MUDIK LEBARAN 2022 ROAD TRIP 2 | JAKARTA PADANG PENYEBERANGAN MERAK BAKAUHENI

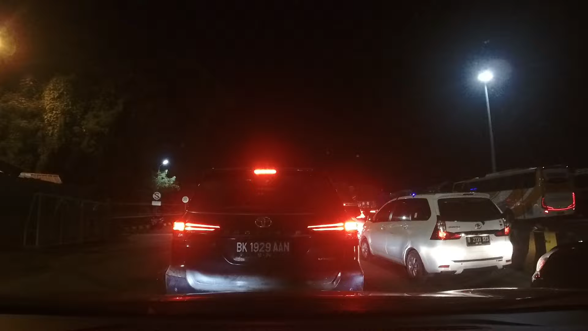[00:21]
Ya. Ambil kiri. Ambil kiri, ambil kiri.
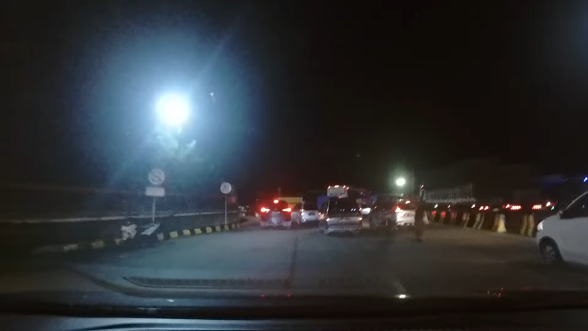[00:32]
Dermaga 1.
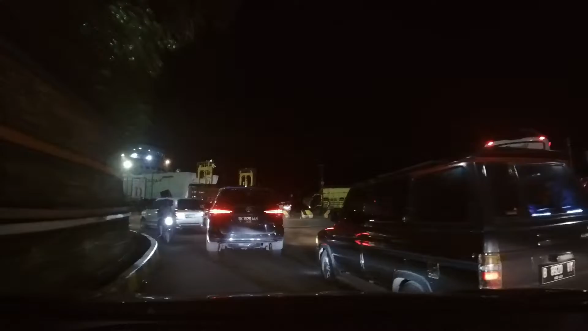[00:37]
Mantap ya, kiri. Kiri. Iya, ini di
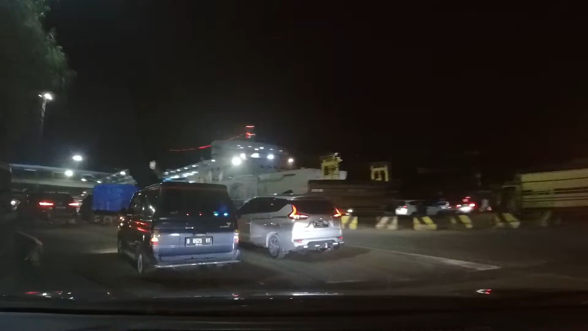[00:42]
belakang. Buang ini. Kapal gede. Kapal itu kapal kan?
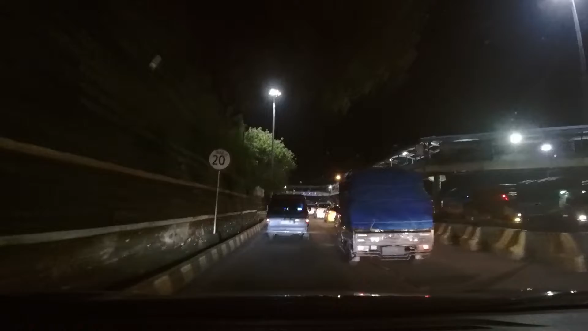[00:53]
Kapal. Ini
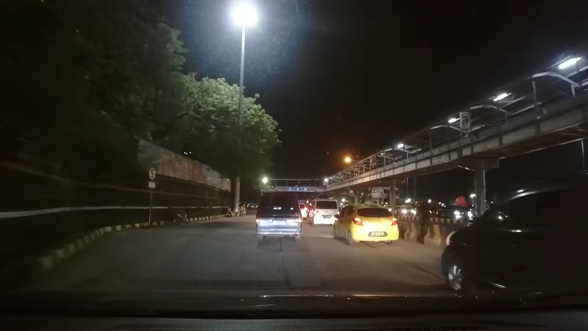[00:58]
gede-gede itu kapalnya, ini kapal juga. Yang tadi. Kebiasaan banget sih, Pak. Ini tarik sono. Males.
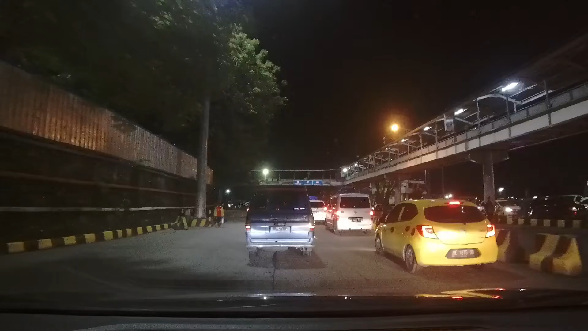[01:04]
Moga satu tuh yang ini ya, yang kanan ini. Itu lurus-lurus. Hah? Lurus tuh. Lurus tuh ada tulisan dua. Itu moga satu. Jadi masih ada dua moga lagi. Nih, ini ke dermaga satu nih. Tapi ada yang putar balik itu? Iya, putar balik. Tuh, ah, Pat. Ada yang bilang lurus, ada yang iya putar balik. Mana? Mana sih yang benar? Oh, lurus dermaga satu keluar langsung.